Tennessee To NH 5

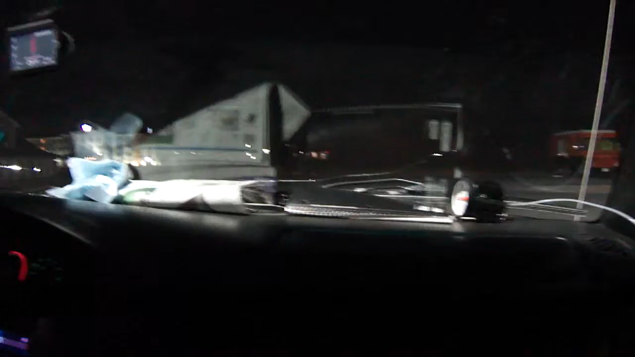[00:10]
We pulled into this McShit parking lot here,
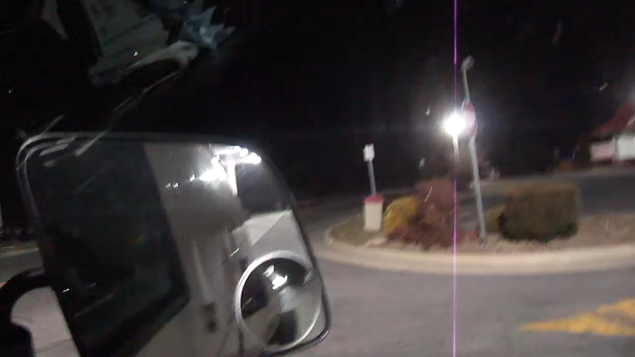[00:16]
and we decided we couldn't sleep, and we went to pull out, and there's across the street,
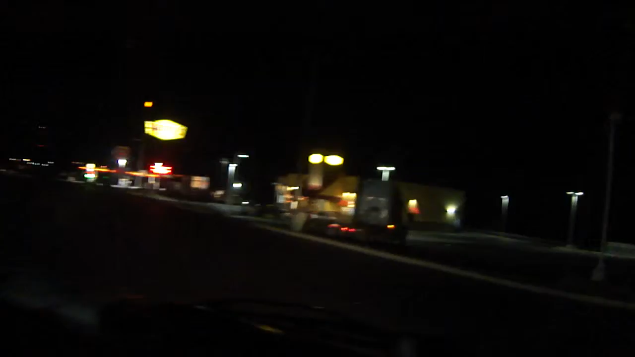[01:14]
I don't know, I bet there is, look at that little fucking dog turn out of a car.
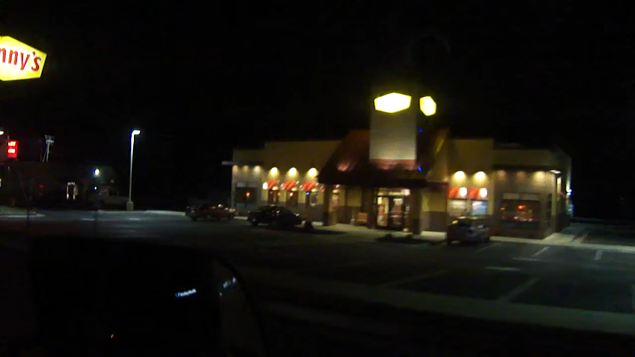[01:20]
Yeah, those look like a lot lizard mobiles, oh,
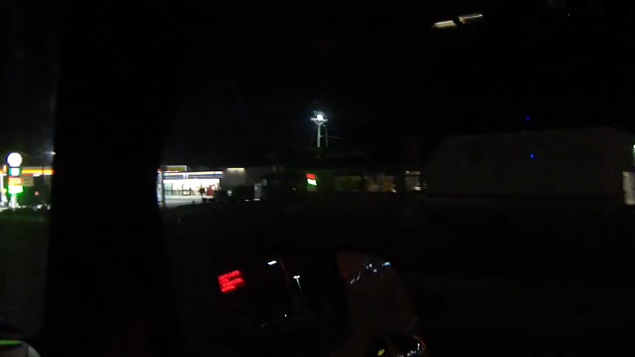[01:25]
look at that fucking face, what's he doing, is he turning around, or is he, uh,
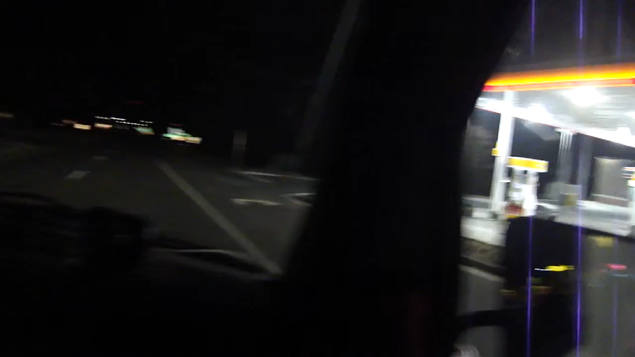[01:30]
keep on going, Peggy.
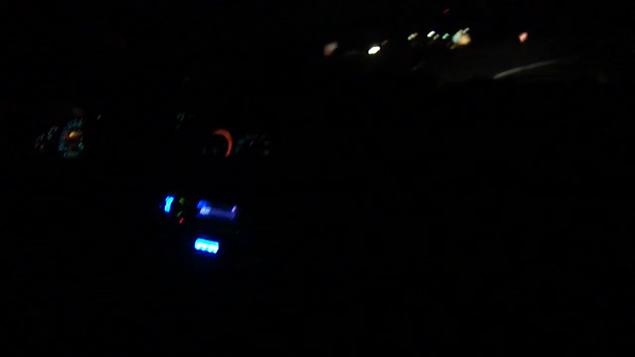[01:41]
And, uh, we're back on the highway again. Good night.